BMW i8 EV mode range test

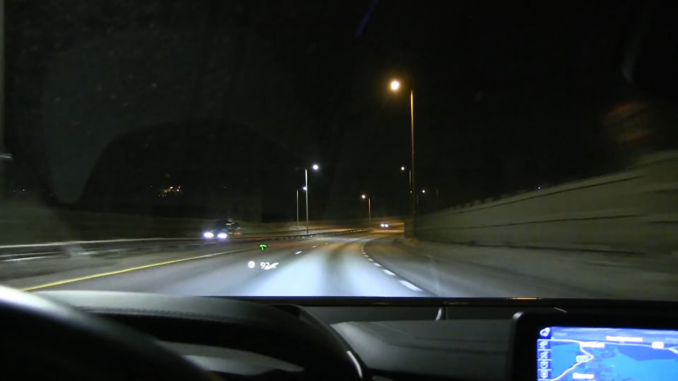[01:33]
I don't know if you can see it, but it's kind of hard to show you, but it has a head-up display. Oh Yes
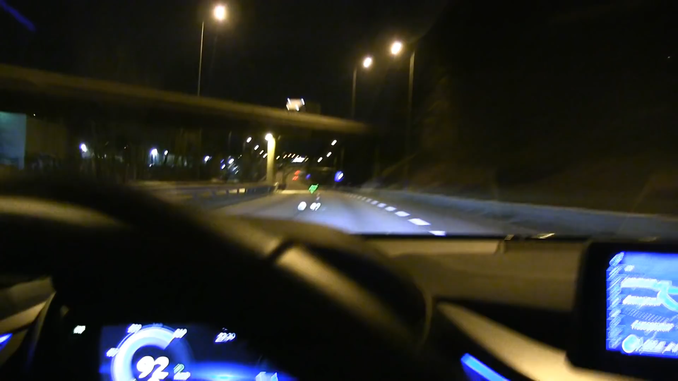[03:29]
According to the gun we have one kilometer left while